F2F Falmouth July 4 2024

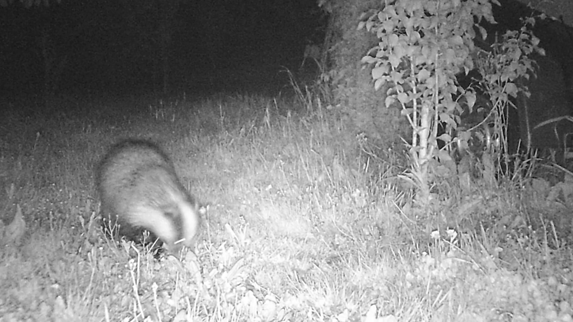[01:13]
I knew a wild boar had been visiting but on the first morning I uploaded the memory cards from the first cameras I saw a badger and a fox both foraging for the unripe fruit falling from the plum trees.
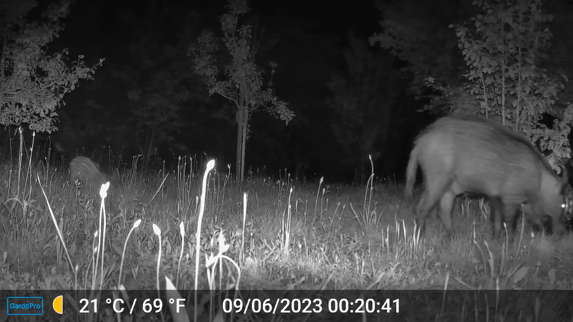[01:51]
The cameras not only register still and video images black and white at night, colour in the daytime, they also record sounds.
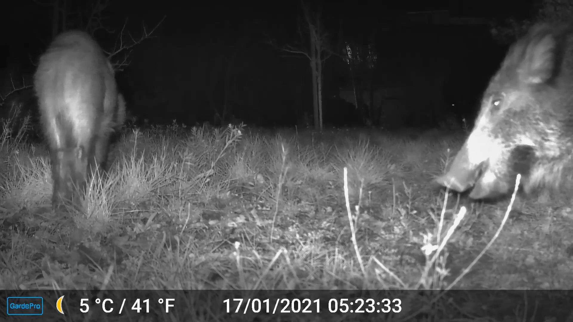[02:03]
From left to right the information strip at the bottom of each image gives the position of the moon, the temperature in celsius and in fahrenheit, the date and the time. Boars sometimes rub their backs against the trees to which the cameras are attached or may attempt to lick or even bite the camera. Often this dislodges the camera or alters some of its settings as here where the date has been changed from 7th of January 2024 to 17th of January 2021. In this clip three boar are foraging together and one can hear the sound of their teeth jumping down on something hard.
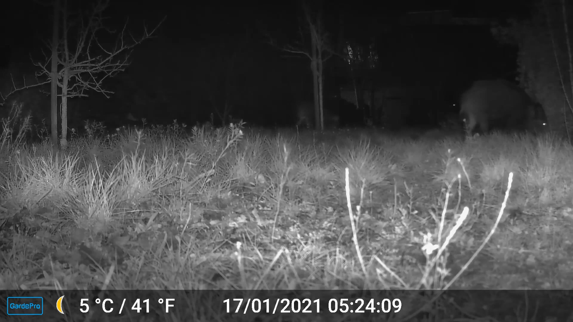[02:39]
Before the female boar visited with her piglets I had always assumed that the orchard would be too near to human habitations for a mother to risk bringing her young with her.
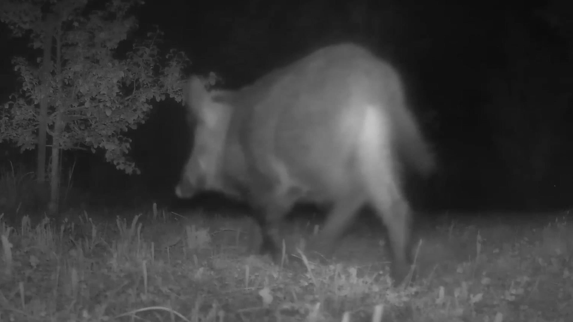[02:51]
However in December 2022 the village council had passed a decision to switch off all street lamps at 11 pm. I surmised that the ensuing darkness gave the mother boar a
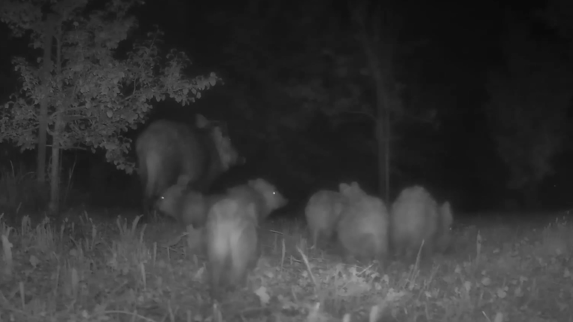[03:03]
feeling of security so it felt safe to her to bring her young which she did for the rest of the summer and I have a visual record of the development over several months. Over three years I have amassed a thousand or more clips of non-human animals in the orchard creating a record of their behaviours during
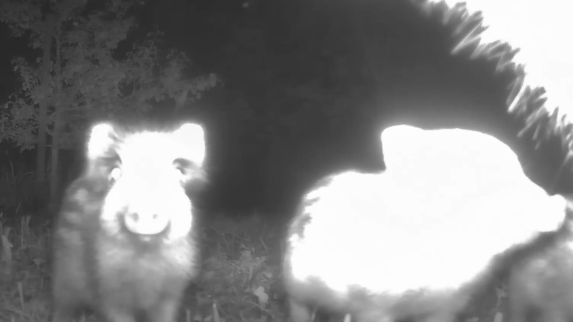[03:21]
visits to this half hectare of cultivated land with my house and the village on one side and river, forest, garrigue and vineyards on the other. In many of these one minute clips I have captured fascinating images of non-humans in a range of situations.
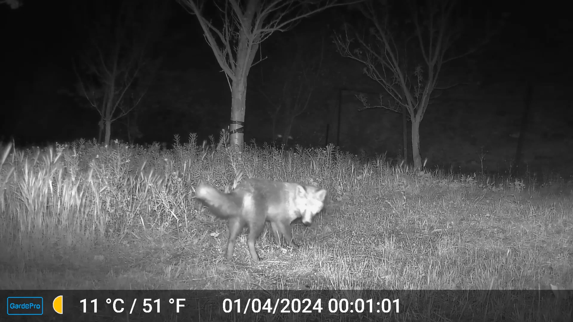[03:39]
As you see here one of the cameras has captured images of a fox working to catch a creature in the earth beneath its feet. While there is a degree of serendipity involved the capture of useful visual data relies upon judicious placement of cameras and their regular often daily maintenance plus at times some insight into what might attract non-human activity as here after some of the grass has been cut allowing a fox easier access to the earth beneath.
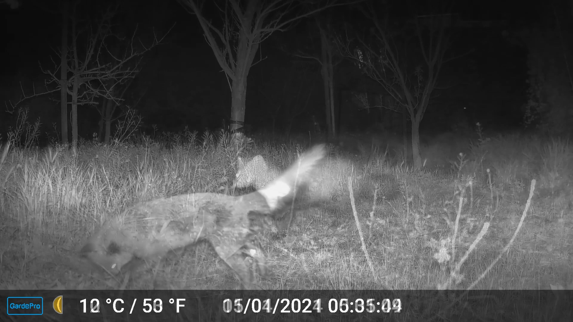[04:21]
Here a beech martin it is only via the post-human photography of the trail cameras that I discovered that a pair of beech martins live in the vicinity of the orchard.
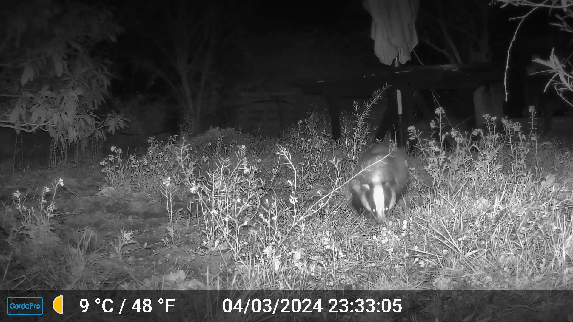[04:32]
The following three clips feature badgers. I have not yet found a way of identifying individuals so do not know if it is the same badger in each clip or different ones. In clip one the badger is foraging for worms and insects. You can hear it snuffling grunting and giving the odd squeak. In the second clip a badger is doggedly pulling at something in the ground when it is suddenly spooked and runs off.
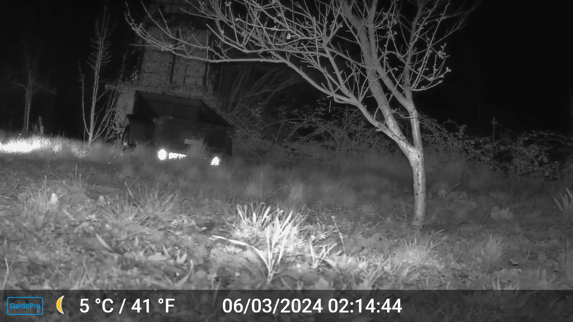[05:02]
In the third a frightened badger is running for safety. By the way the lights you can see are the invisible infrared light from the trail cameras. Normally we and the animals cannot see this light but the cameras pick it up. This final clip is one of my favourites. A large male boar not content with the bounty of fallen fruit on the ground is selecting the best plums on my trees and tearing down branches in order to get at them.